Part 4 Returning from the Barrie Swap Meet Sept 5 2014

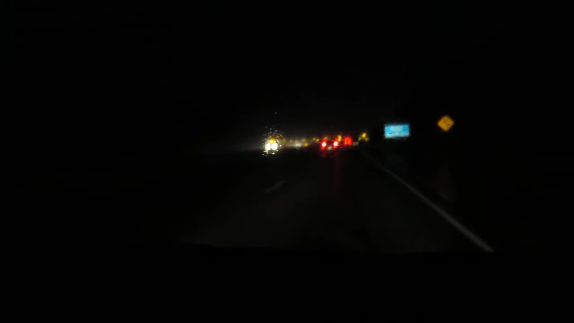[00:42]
I guess we haven't got a light show anymore. No. It's dark. These truckers are certainly new to this, eh? Stupid.